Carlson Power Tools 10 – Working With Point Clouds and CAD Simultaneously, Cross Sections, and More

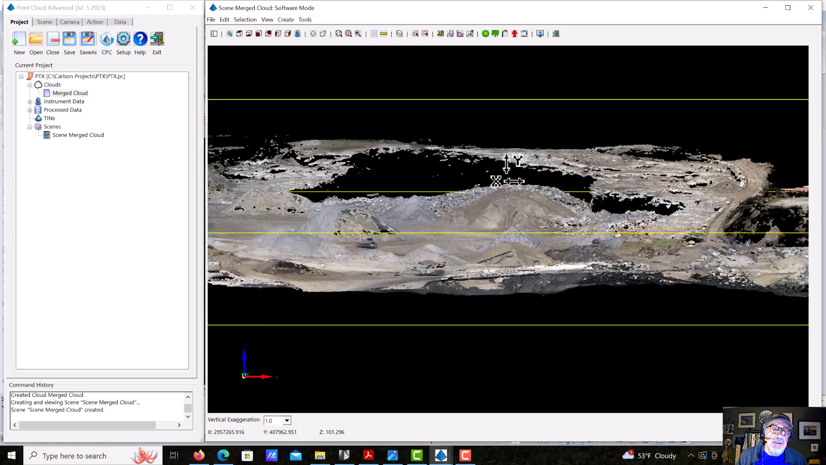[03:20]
Phenomenal. We did not have this in 1978. Um, but anyway, incredible detail,
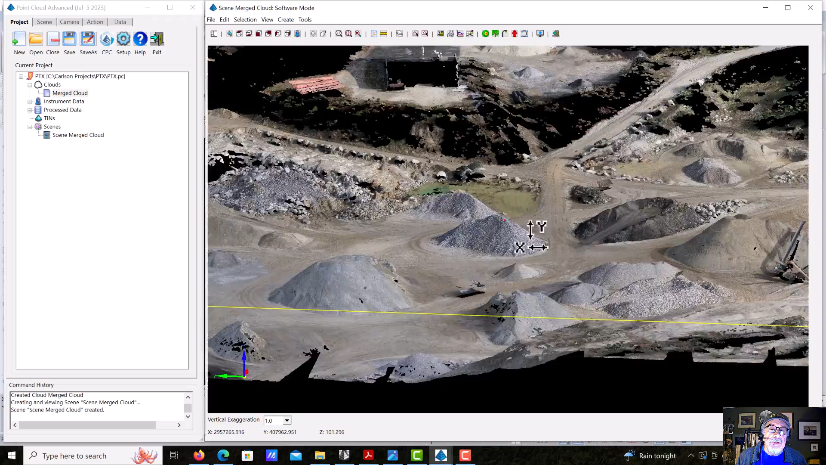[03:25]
incredible amount of information here that you could do volume calculations.
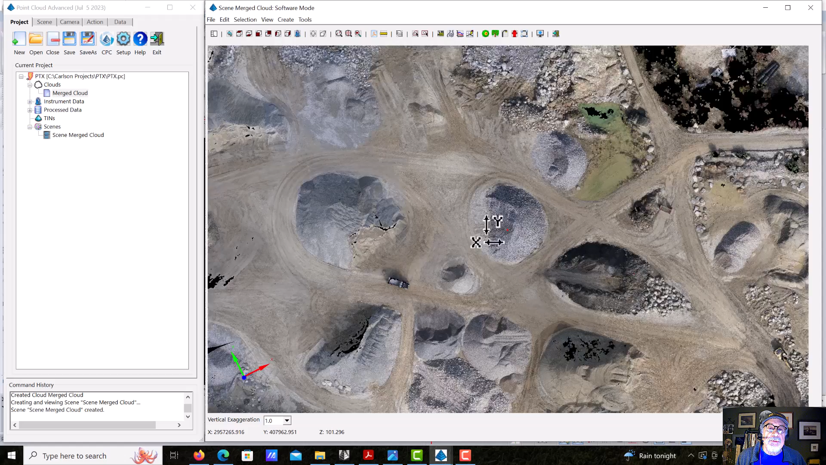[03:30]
You could do, uh, contours and surfaces and all kinds of great stuff, set survey points.
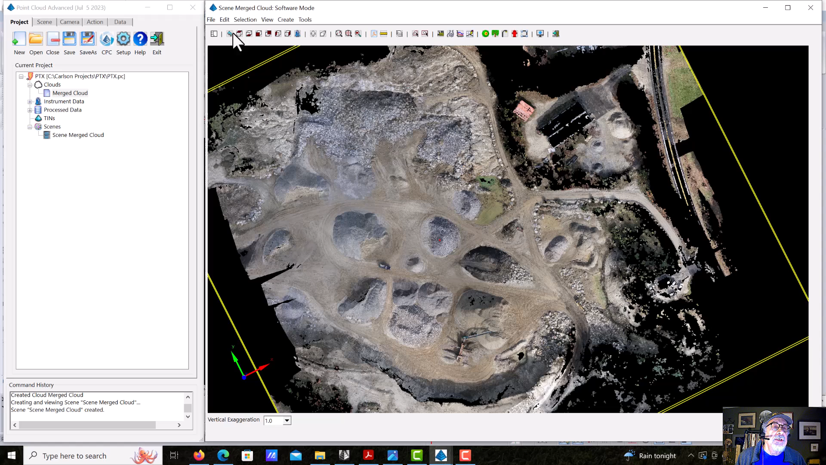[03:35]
But I want to show you something I think is pretty spectacular. We're going to go to this cloud. We're going to go to the action and we're going to create a polyline. Okay. And we're going to just, we're going to start right here on the cloud and we're going to come over here and just across here and then back over here. Just a very simple idea. We want to put an access road into this site and we'd like to kind of see what we're going to deal with.
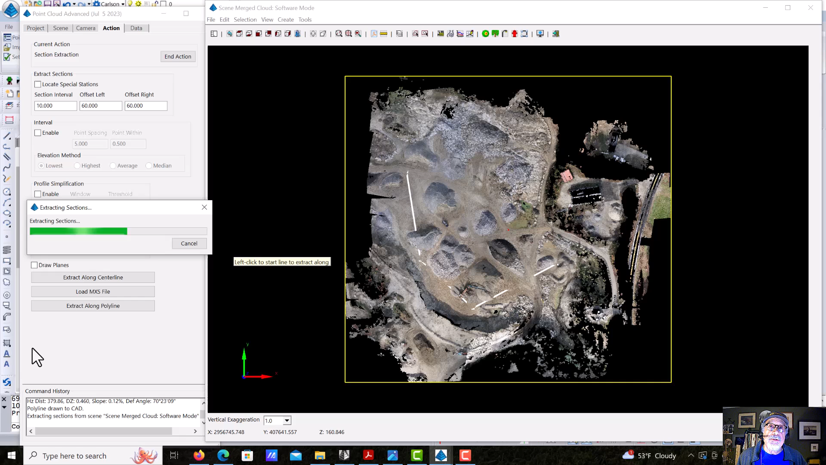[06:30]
It doesn't have the, the arcs, the curves at the, at the PIs. We're going to take our polyline and I mean, take our center line and ask it to extract those sections, which it does. And you'll see them actually in the point cloud. You'll see little purple lines in there where it's created these, uh, extracted these sections.
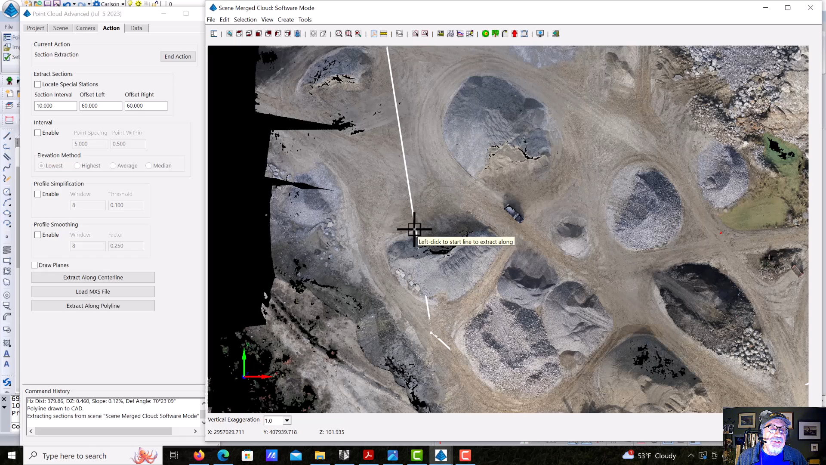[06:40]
We'll say end action and you can see them in there. But if I come back to the project tab and I look at sections and double click and say,
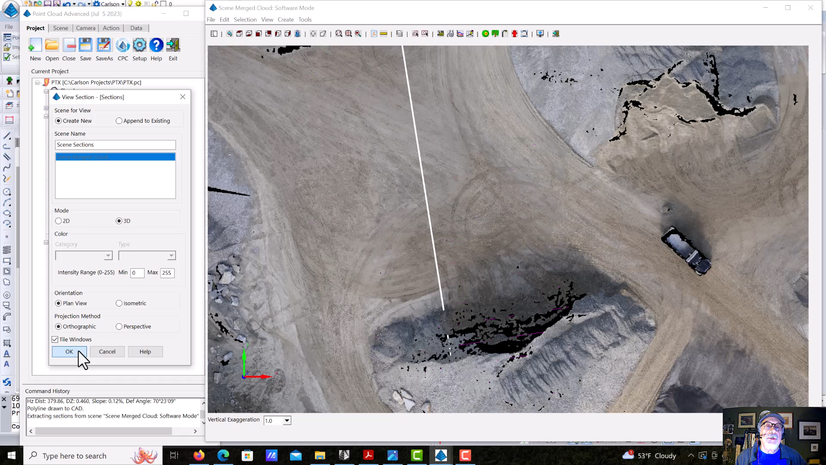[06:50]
I want to view those in another scene in a separate window, it's going to open up a new scene just showing me these cross sections. And there they are.
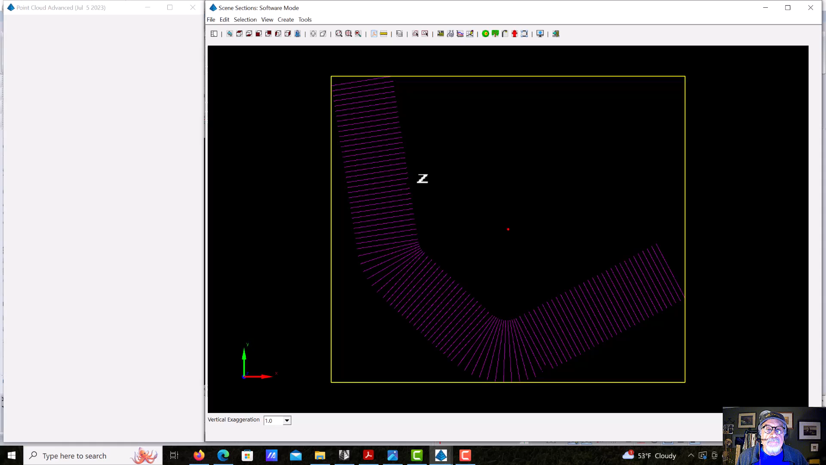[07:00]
We'll just tip it up into 3d so you can see them.
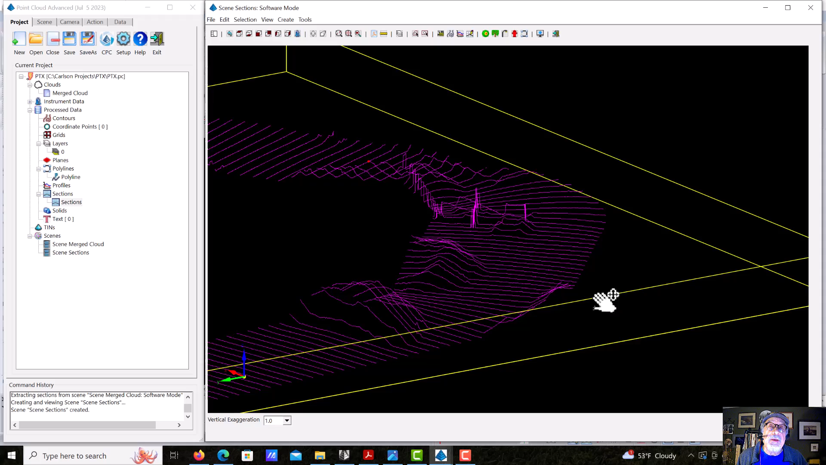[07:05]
I think that's very exciting and, and pretty spectacular and incredibly incredible to,
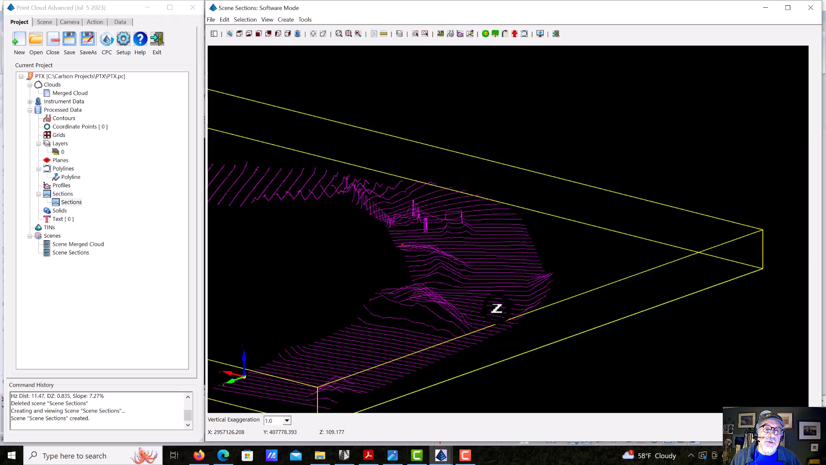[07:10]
to get this information out of my point cloud and extremely useful information.
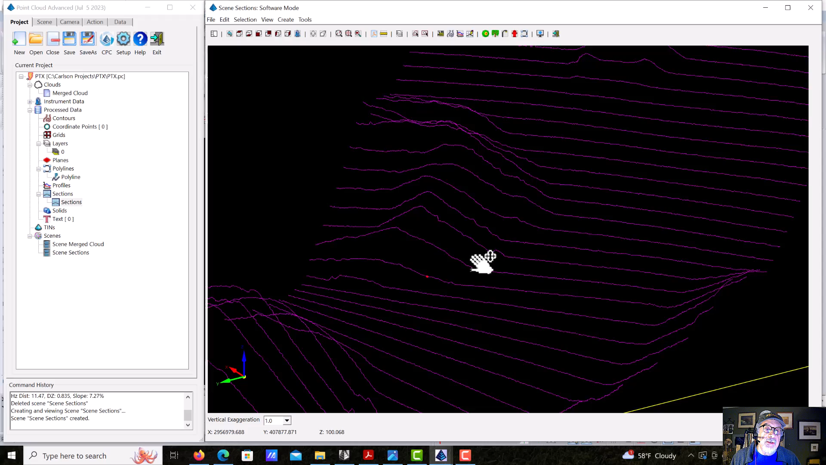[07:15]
Now I can go to the action tab and say, let's create a polyline.
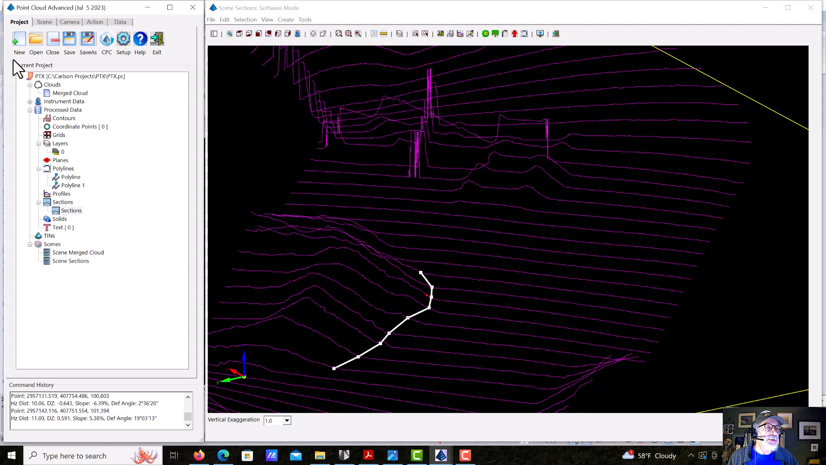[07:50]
Here it is. We can go ahead and rename it. We'll call it toe. And then we can right click and we can draw it to CAD and we'll draw this one in 3d.
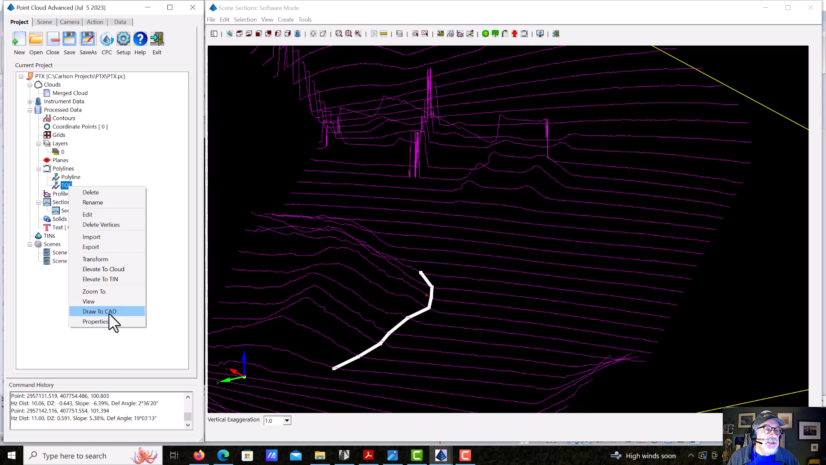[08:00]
This was the original polyline that we did the center line we did in 2d, but let's draw this one in 3d.
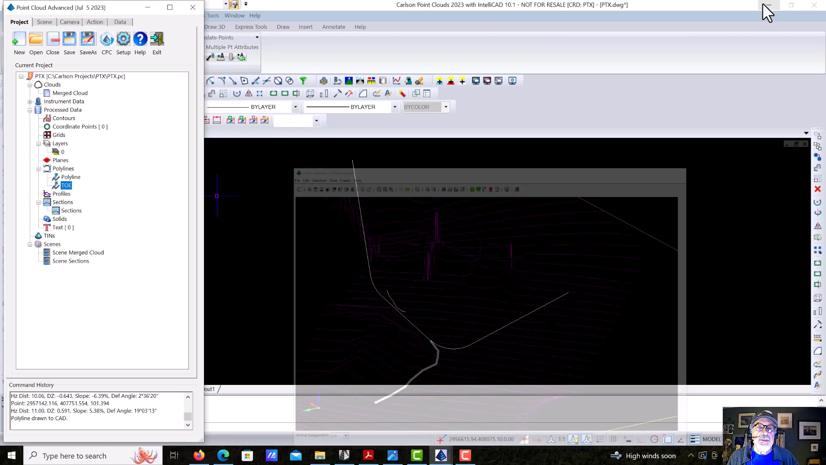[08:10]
Let's take a look at our drawing. Okay. There it is. If we go into a orbit, you'll see there's my brake line along that Toa slope.